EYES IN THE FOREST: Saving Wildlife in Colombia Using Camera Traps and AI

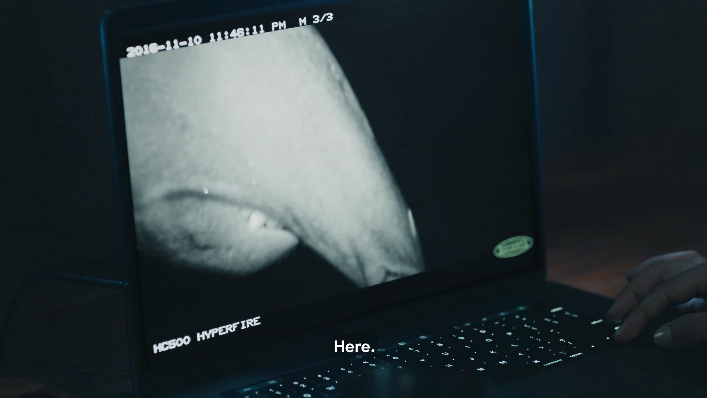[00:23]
Aquí, una danto mostrando un diente como sonriendo para la cámara.
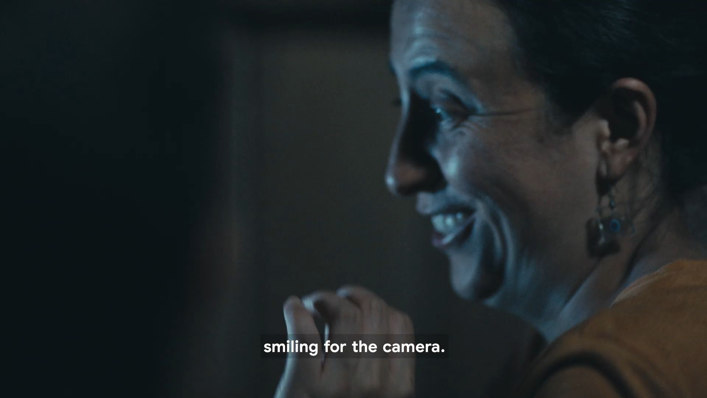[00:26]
Buenísimo.
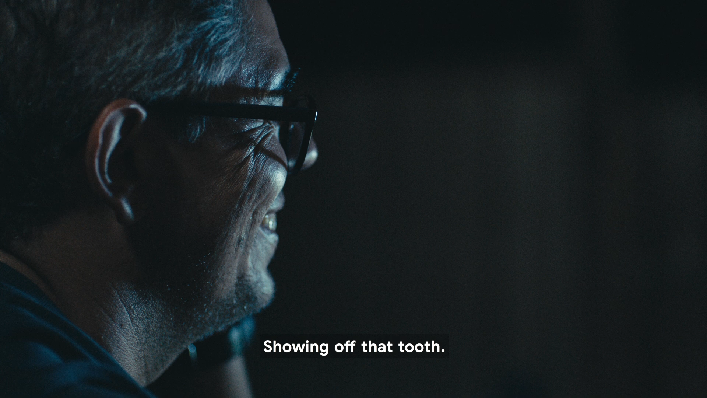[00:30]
Mostrando el diente. Mostrando el diente.
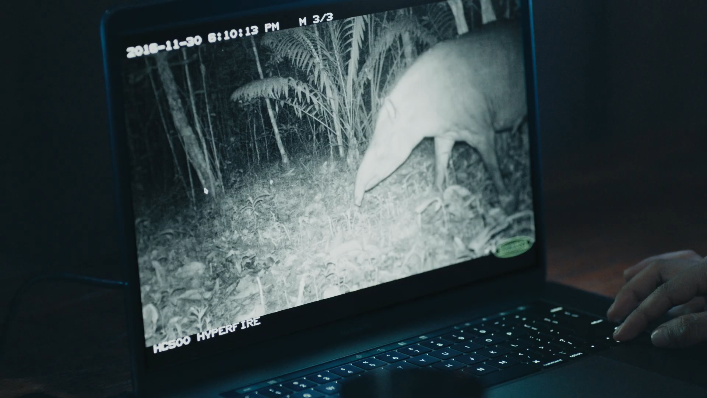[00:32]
Aquí como van cruzando, se ve lo grande y majestuoso este animal.
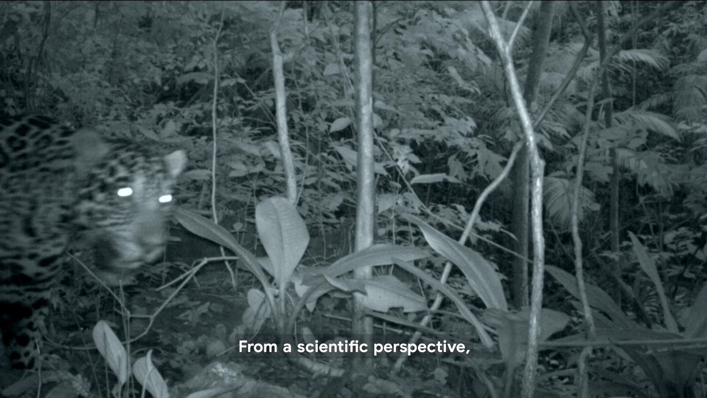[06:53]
Digamos, desde el mundo científico incluso, se ha llamado a este tipo de especies como el jaguar, una especie sombrilla.